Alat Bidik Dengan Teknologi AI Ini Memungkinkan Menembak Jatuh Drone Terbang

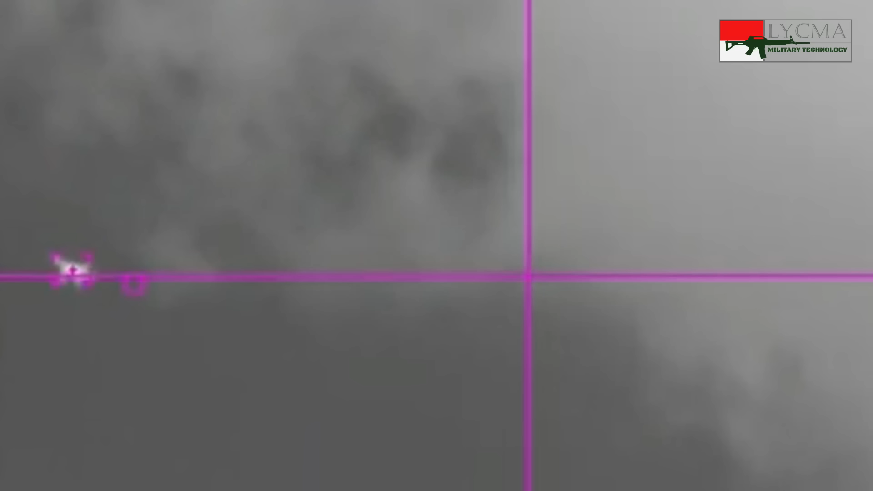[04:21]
Pada saat bidikan dan titik perkiraan perkenaan bertemu, maka secara otomatis akan menembak.
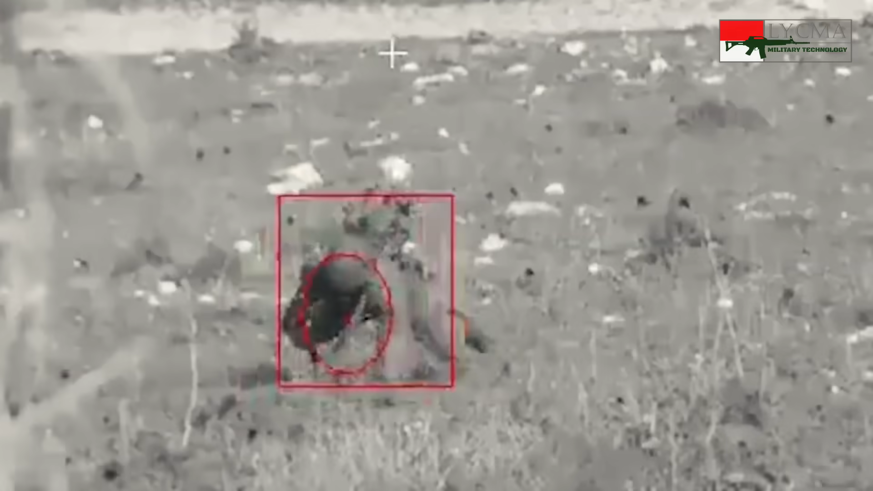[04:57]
Nah, alat bidik ini akan membantu melepaskan peluru pada saat yang tepat.